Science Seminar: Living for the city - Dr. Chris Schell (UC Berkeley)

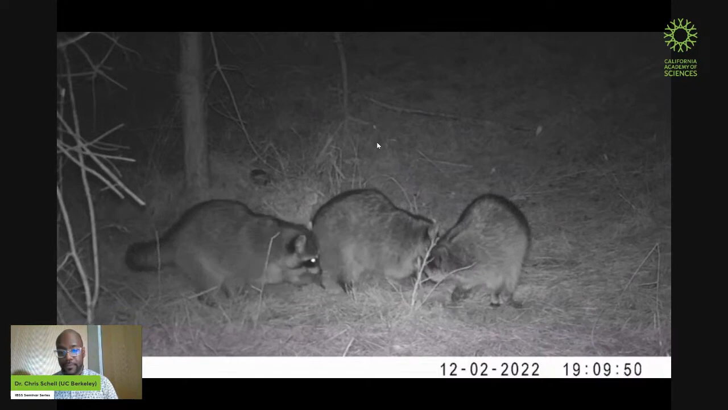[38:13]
And who doesn't love a group of raccoons just chewing a stick that I just touched? I just touched a stick. And they're like, oh, oh, this is different. This is new. Raccoons are fantastic. So we're getting quite a bit on these cameras, right? Some of the species aren't even documented here. Everything from, yes, the possums to this lovely fox over at a faculty's residence, which, as you can imagine, a good chunk of this work,